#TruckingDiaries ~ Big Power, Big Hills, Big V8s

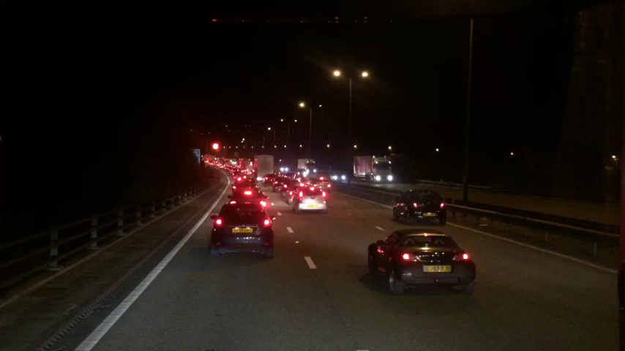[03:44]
Oh dear, didn't take long before I hit some traffic. It's about 6 as well. Must be some sort of accident. Just a quick word. When you're in traffic, don't keep changing lanes all the fucking time. It's what makes the traffic even worse, is these cars just keep going there, and trucks do it as well, and he's like, we're all going to get to the end of this queue around about the same time. Whether it's 3 or 4 car lengths ahead is really quite irrelevant. Just stay in your lane.
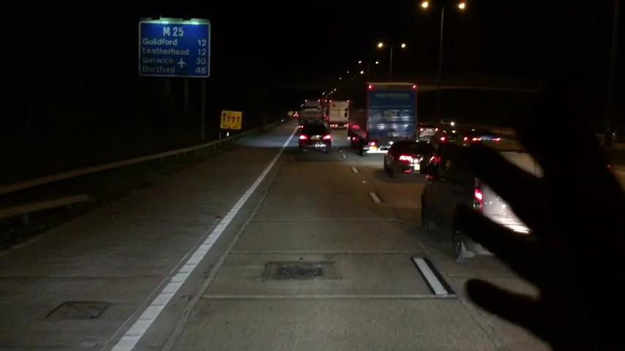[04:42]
Well, I've seen it several times already, including from lorries and cars, of them people speeding up to the car in front, leaving no gap so nobody can get in. And it's like, we all need to be in this lane. Don't be such a twat. Let people in. doesn't bloody hurt. But then you've also got the other end of the spectrum with people who block off open lanes. Oh, I think the lanes are open.
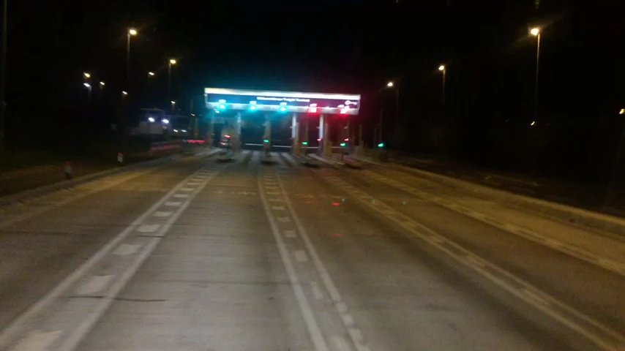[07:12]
Every time I've used the train lately, it's been absolutely rammed, all queuing down here. Look, it's empty.
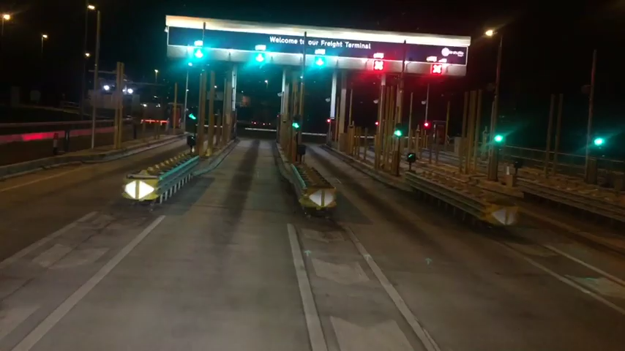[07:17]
With any luck, we can get straight on a train and get this bit of a journey over and done with. So I want to, I didn't turn off the lights.
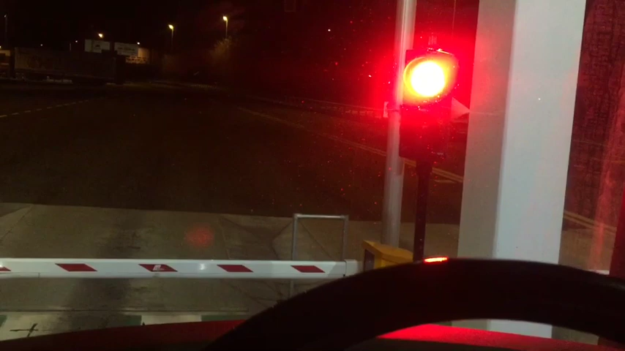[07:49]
So this is a new check-in area. Just past it, where the old check-in area was, is passport control because the law changed. I made it law to check the passports of everybody leaving the country, which never used to do with the train.
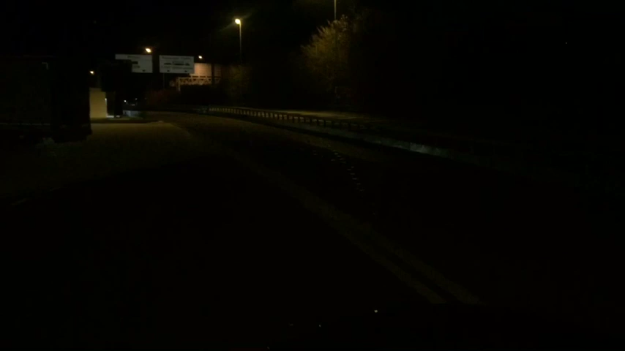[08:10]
You could get out on the train if you'd forgotten your passport because nobody would check it, and then you'd have to deal with it coming back, of course. But it's good if you're in a bit of a problem. Yeah, we only had a 5-minute wait for getting on the train, so we're doing all right. It's horrible hanging around at this time of night when it's busy. When you just want to get over and done and go to bed.
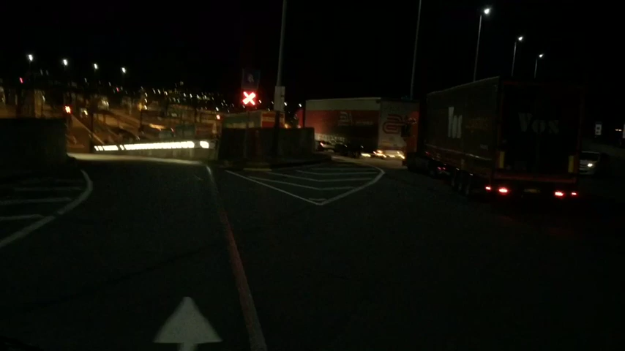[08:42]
This truck has got very low bumpers and very low side skirts. So what I'm going to do now is I'm going to concentrate on getting on this train without damaging anything.